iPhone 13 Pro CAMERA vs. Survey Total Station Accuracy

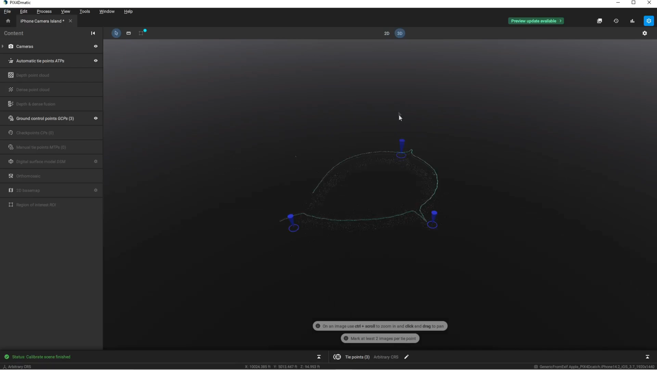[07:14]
If we take a look here I will change this over to the 3D viewer and these are all the little tie points which are the prominent features that were captured from all of the images. And there are also the three control points that we set.
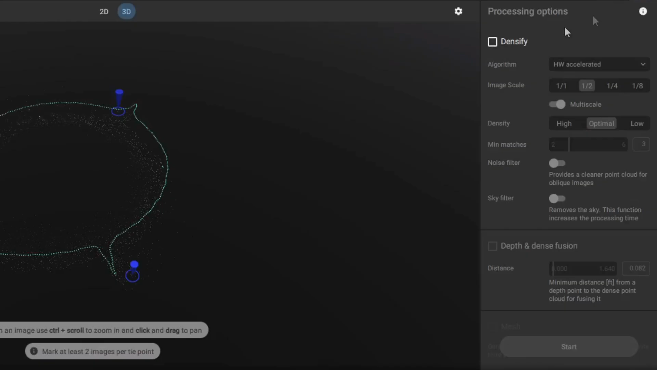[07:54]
I'll also check off the noise filter and the sky filter and we'll go ahead and start processing.
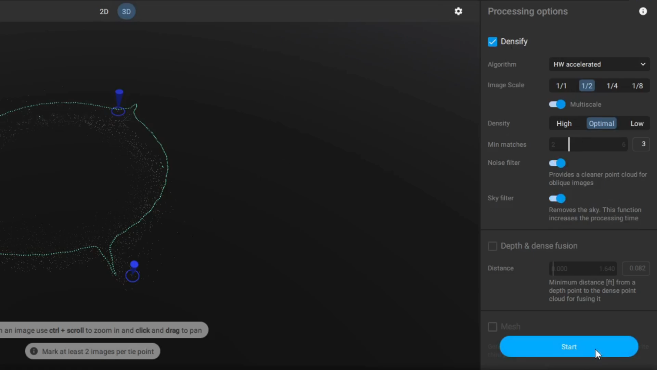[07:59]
Eventually. And the point cloud is now done processing. Let's take a look at it.
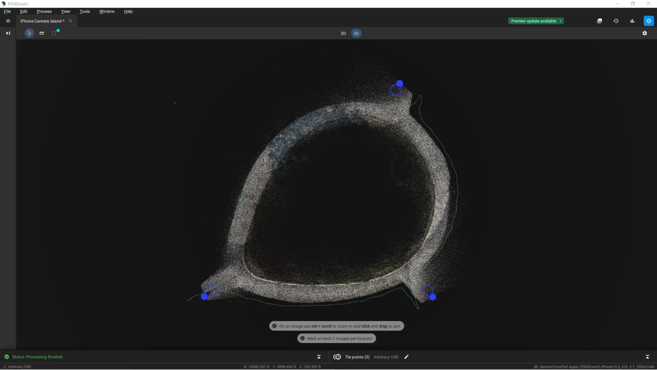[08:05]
This is a 3D reconstruction of the
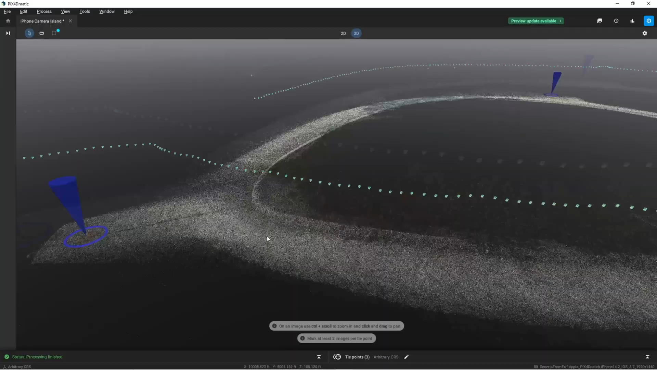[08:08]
entire project using
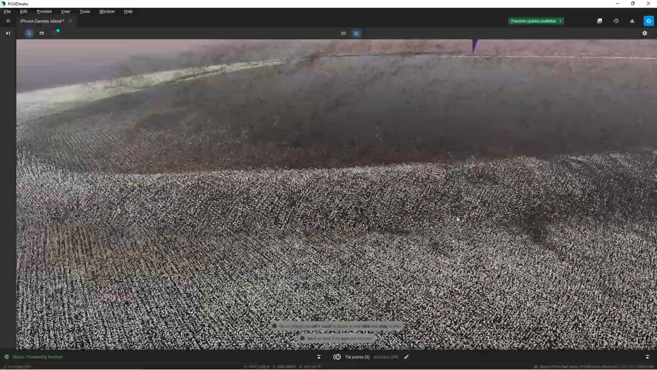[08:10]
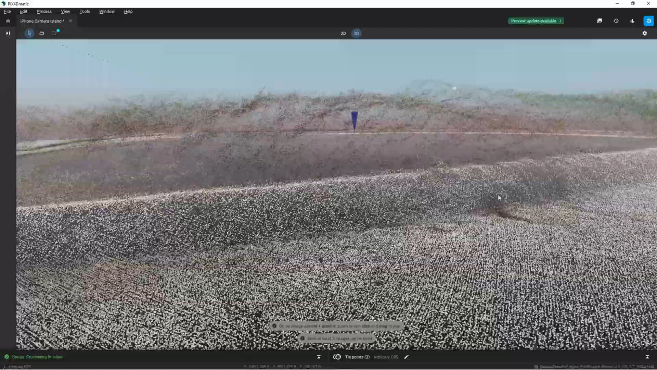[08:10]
just images from an iPhone and it's quite remarkable
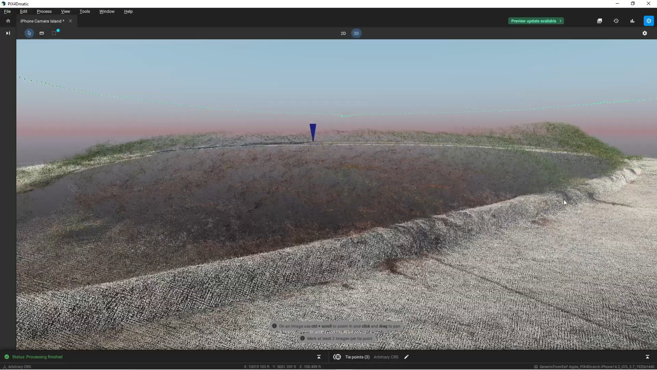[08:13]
to see how much detail there is within the curb and just all along the island.
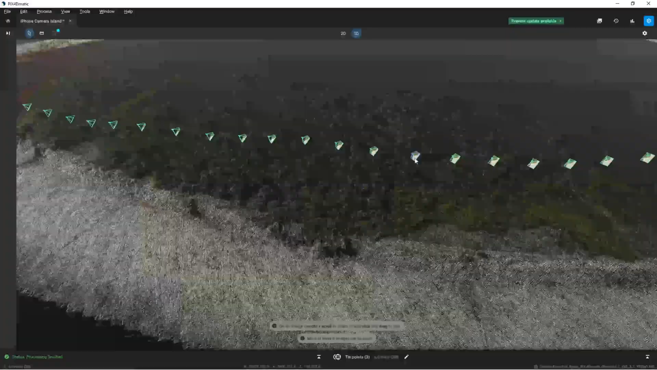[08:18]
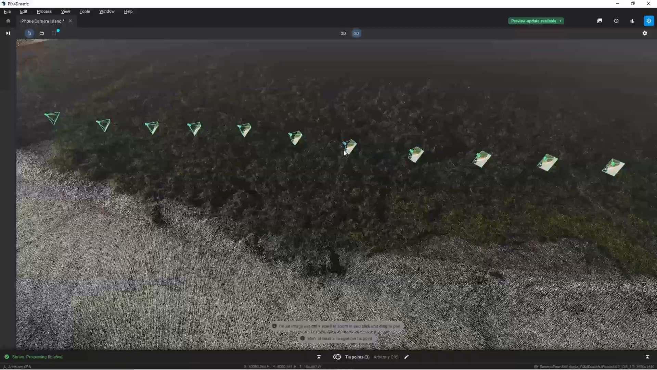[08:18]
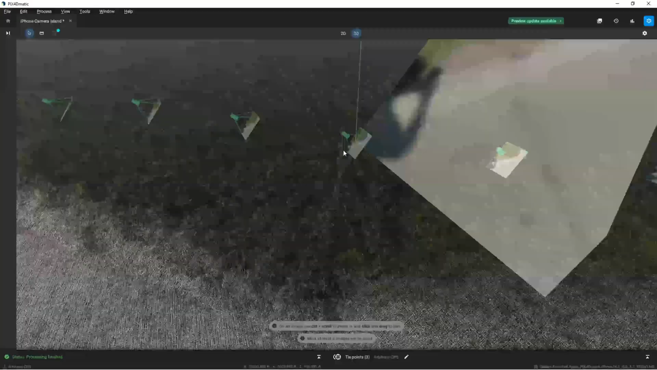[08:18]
If I zoom in here you can see these are all the individual images that were taken so it's showing the positions of all of these images
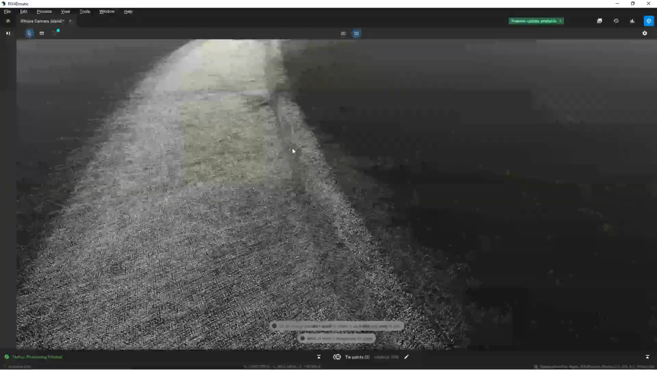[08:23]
and
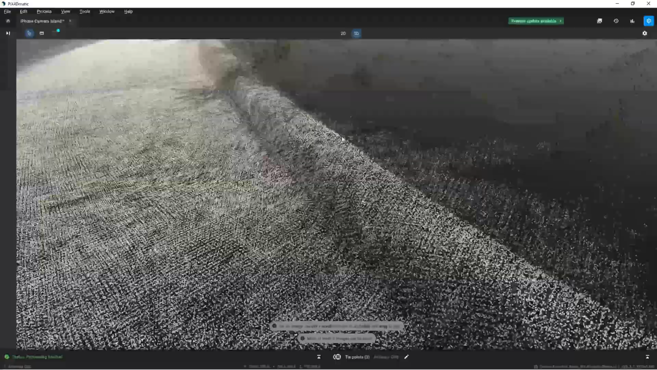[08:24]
again you
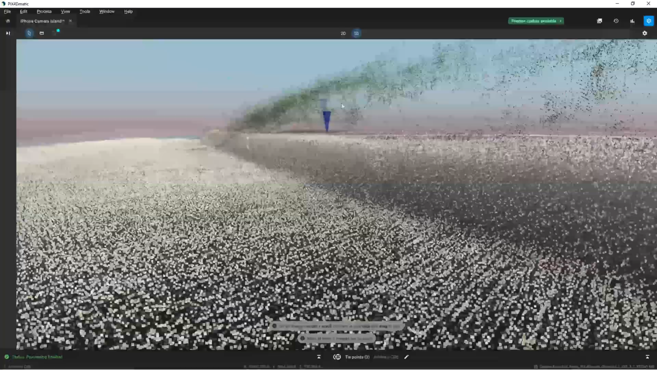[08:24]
can clearly see the 3D reconstruction that came out of these images so it's pretty impressive what you can do with just the iPhone 13 Pro's cameras.
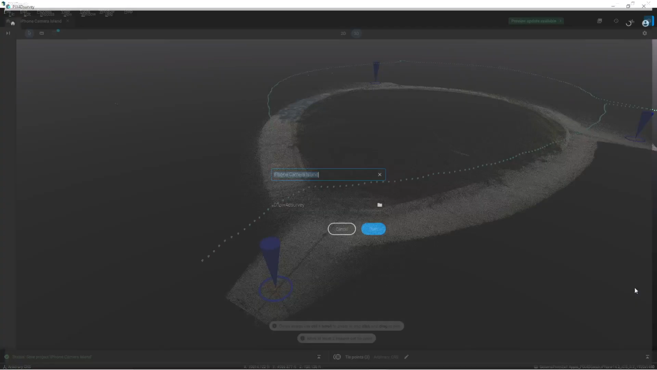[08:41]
We'll start and this is going to provide us a much higher contrast to point cloud and allow us to pick points on the point cloud.
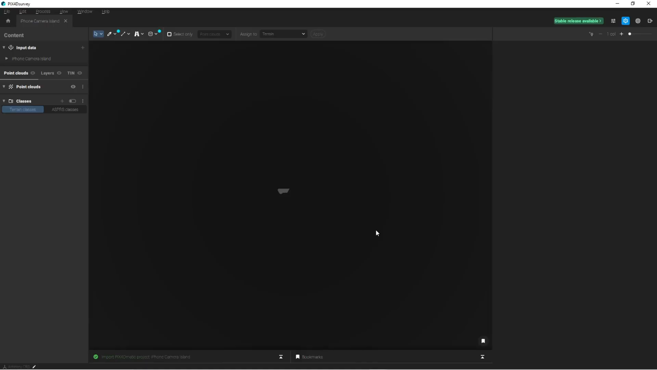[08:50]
And there we go. We have our point cloud.
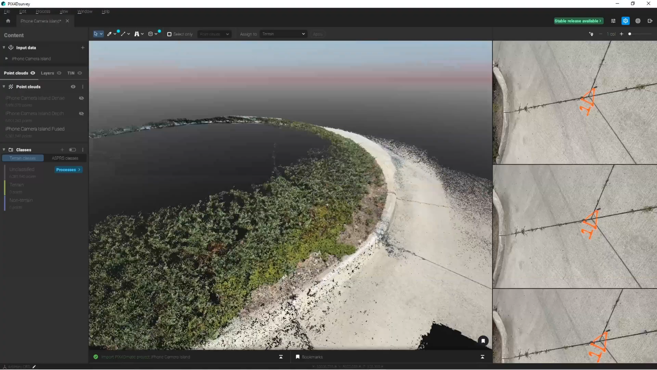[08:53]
Yeah much more vibrant than what was in PIX4D Matic because that's more of a processing software. PIX4D survey is mainly used to extract data and to make it look nice.
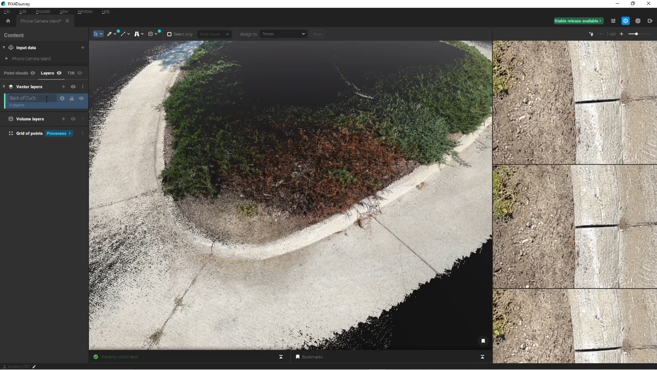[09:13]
And now I'm going to select a point that is just relatively close to where the curb is. I will now create a new point and within the images on the right hand side I can precisely pinpoint where the position of this curb is on every single image.